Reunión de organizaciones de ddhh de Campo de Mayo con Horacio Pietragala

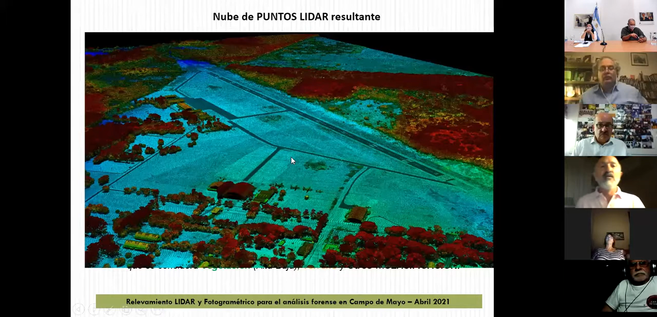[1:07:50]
los colores más oscuros son zonas bajas y las zonas rojas verdes amarillas rojas un poquito más alto muy bien otra otra otra imagen yo diría muy significativa es esta esto de vuelta esto no es una foto esto son nubes de puntos digamos toda esta es información en 3D de cada uno de esos puntos conocemos la planimetría y también la altimetría y aquí están los 3 aviones Fiat a los que ya se hizo
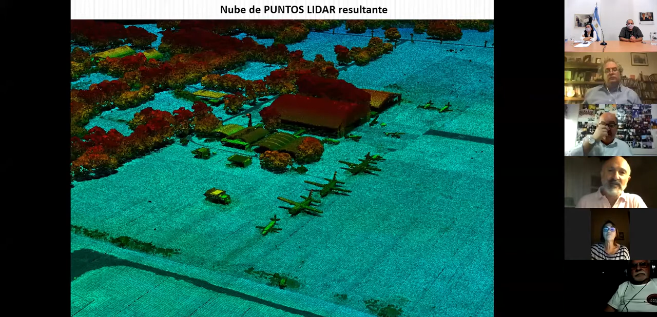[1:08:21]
referencia utilizados para los vuelos de la muerte bien en cuanto al análisis de resultados
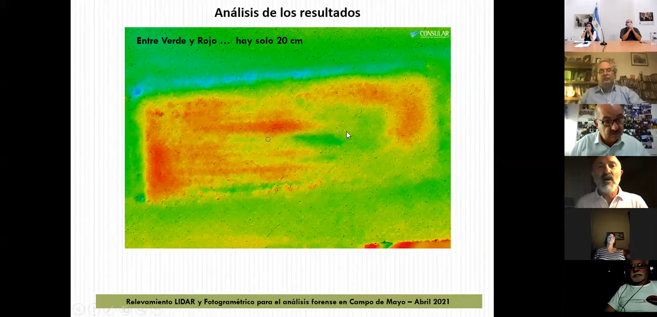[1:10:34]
esto es fundamental este resultado es fundamental para lo que estamos